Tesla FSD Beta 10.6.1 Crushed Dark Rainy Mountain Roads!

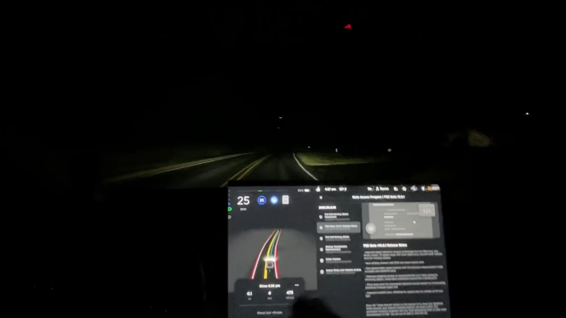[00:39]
really anything that different I don't know if this is the same we're gonna have to compare I will do that and see if it's different from before so he says FSD might be degrading that's because it's super dark out here and it's
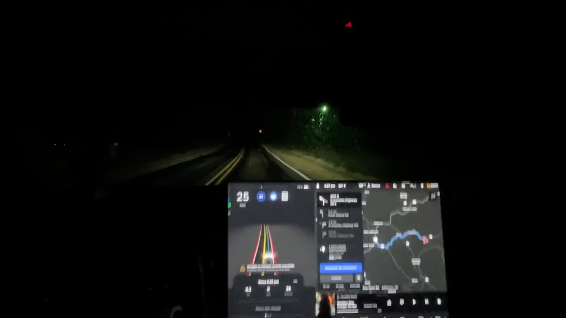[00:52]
wet sure going to the right one got some new cars coming here
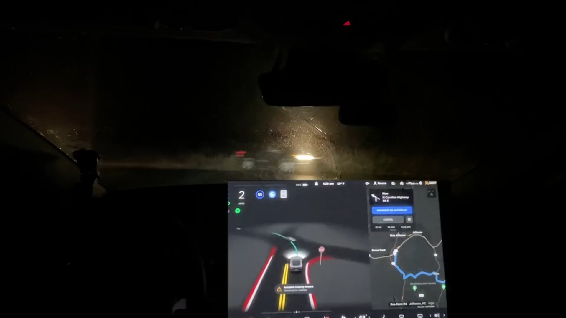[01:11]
there we're good to go that was a good turn this road is 55 mile an hour and it is very rainy well very dark and rainy
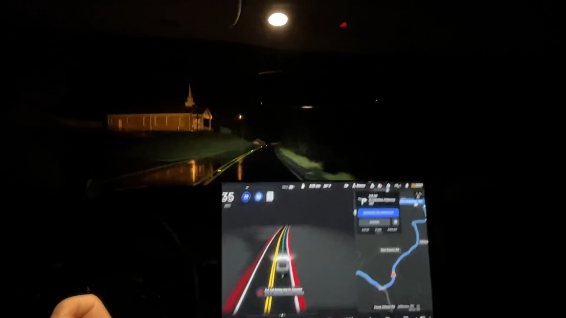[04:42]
around here so it is doing surprisingly well on these roads like these conditions I can hardly see the road sometimes especially when you have oncoming lights from another car I am very impressed tonight
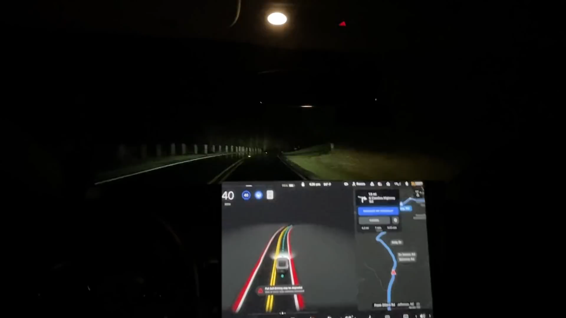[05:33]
okay so if it wasn't for that road right there it would have gone off the road on so that I'm actually gonna press the camera button that was the worst mistake it's made so far this drive and I think that's strictly because it's just it's it's it's going faster around curves it's I find that to be a greater positive than a negative because when you're used to going around
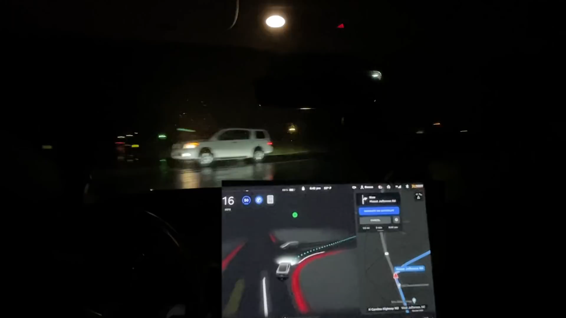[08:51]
okay glad you don't know where I'm going but we're gonna follow the gps everything all the turns and everything are very in slowdowns are very smooth um I'm very happy with that a little bit of hesitancy right there but to be honest like the car can see better the cameras can see better at night but as a human like I can't see the road when an oncoming car has its headlights blurring at me especially a truck trucks are up higher so they glare even more